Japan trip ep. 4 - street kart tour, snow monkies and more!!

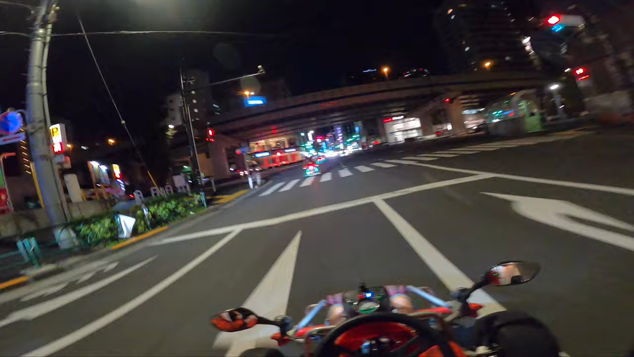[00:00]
jump back here. Where the hell did that come from? There's old mate the 4S again.
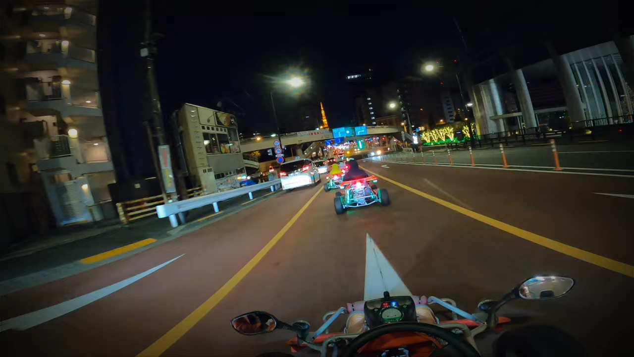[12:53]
Destination. Kind of looks like the Eiffel Tower. Hang on, let's make it across here quickly. Yeah, it looks like the Eiffel Tower, but it's obviously not. We're in Japan, not France. But yeah, it's well lit up.
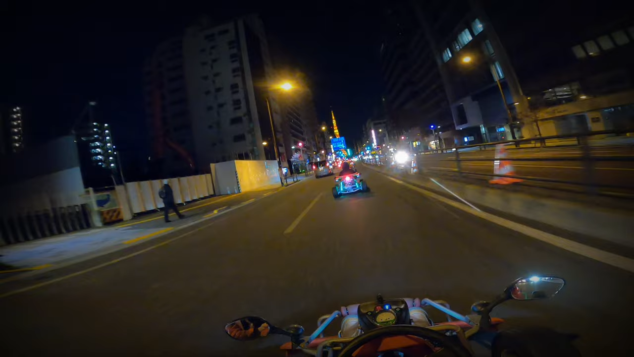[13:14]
Pretty much see it all around Tokyo, everywhere you go. And I believe that's the next stop.
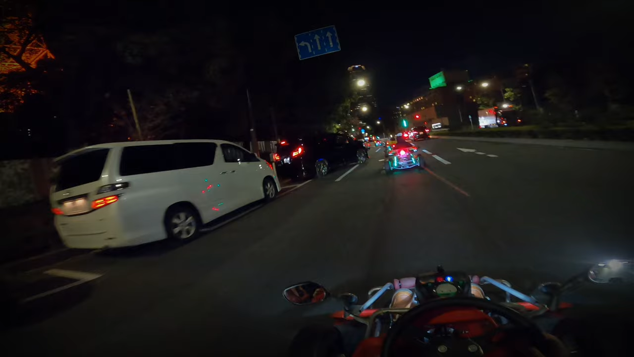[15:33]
Good to see people can't drive here as well, not just Australia.